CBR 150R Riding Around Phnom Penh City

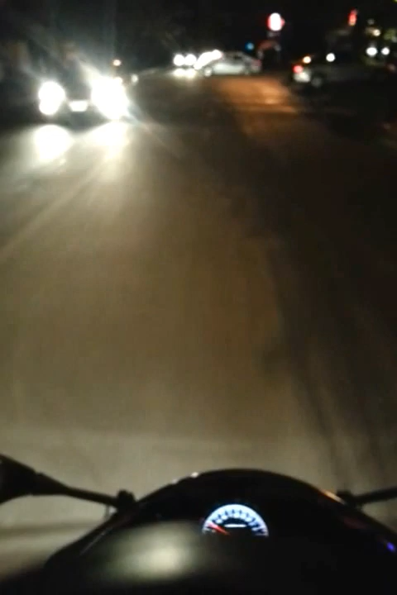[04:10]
Samsung Galaxy S3, tight with the case, just a simple case, and do some custom attachment on it.
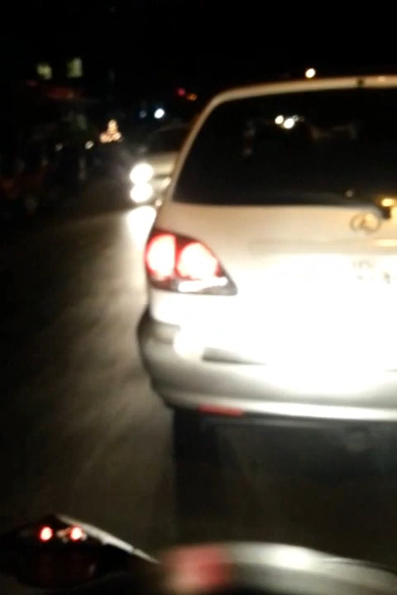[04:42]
I mean, on the helmet. It's not on, by the way, it's inside the helmet. Independent menu already.
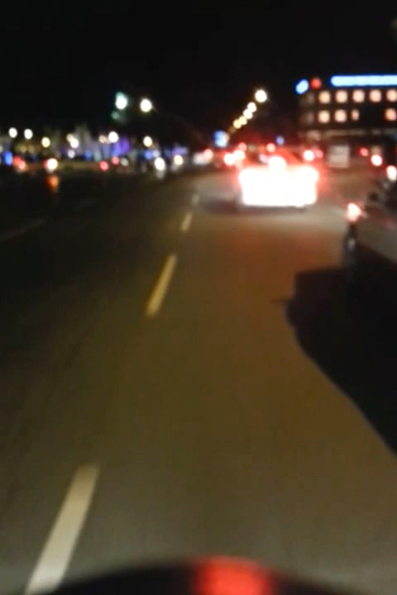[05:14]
is the right angle, and it's not something that you can,
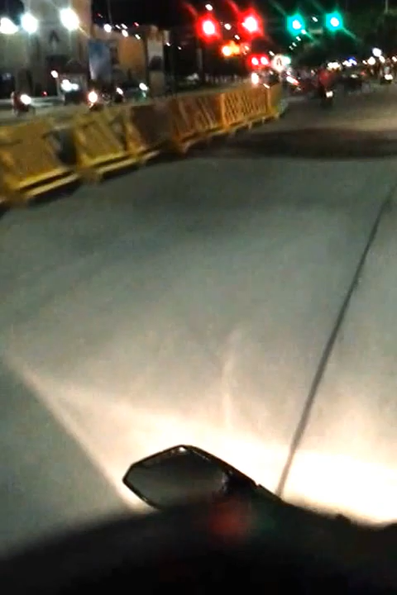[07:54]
The M building is closed for construction.